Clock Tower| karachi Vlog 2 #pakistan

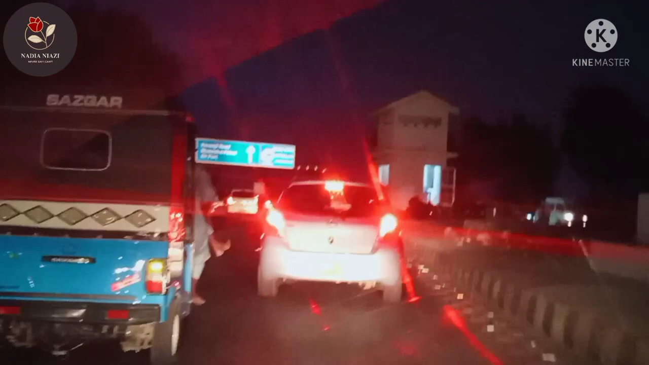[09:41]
بس یہ رات ہو گئی اور پھر ہم اپنے گھر کی طرف روانہ ہو گئے میرا آج کا یہ چھوٹا سا ویلوک آپ کو